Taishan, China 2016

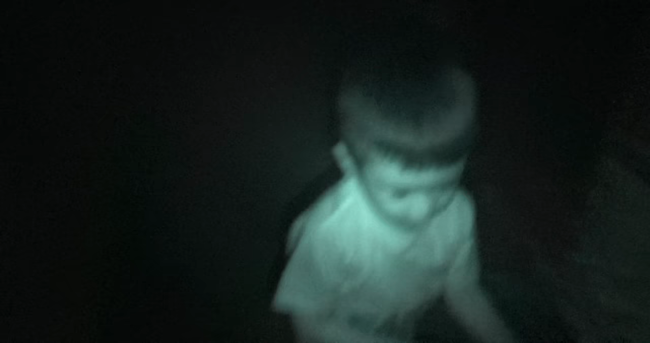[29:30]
Em có thấy chưa? Thấy chưa mà? Thấy rồi.
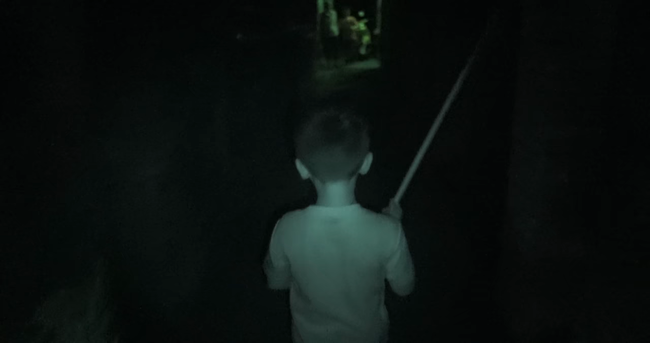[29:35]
Chú yêu đất kìa.
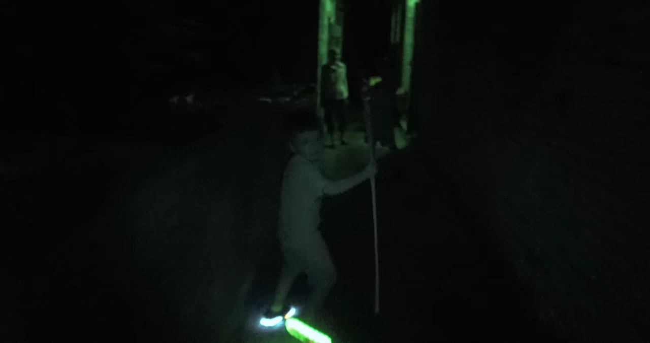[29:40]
Đây đây đây. Chú yêu đất, chú đất kìa.